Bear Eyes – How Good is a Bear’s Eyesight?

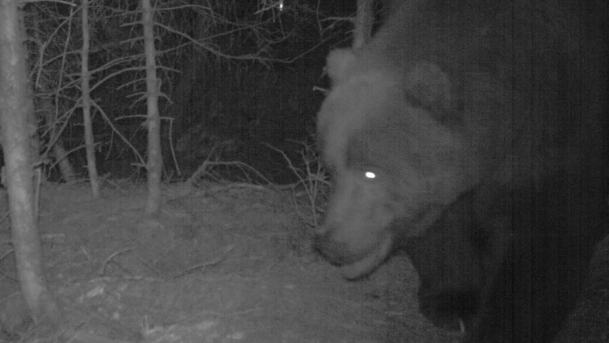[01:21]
This is what produces the bright, glowing eyeball effect when such animals are illuminated by a flashlight or headlights from a passing vehicle.
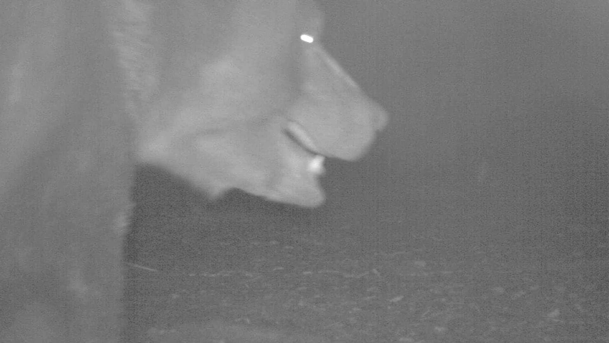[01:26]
While bears can also see underwater, which is an ability they make use of while fishing or looking for other aquatic food sources,